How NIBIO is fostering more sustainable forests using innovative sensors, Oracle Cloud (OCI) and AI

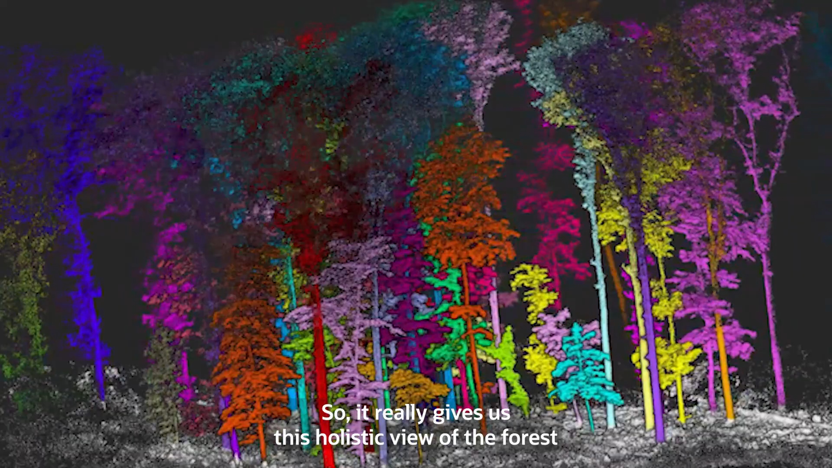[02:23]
So it really gives us this holistic view of the forest and this very good 3D snapshot of what is here now.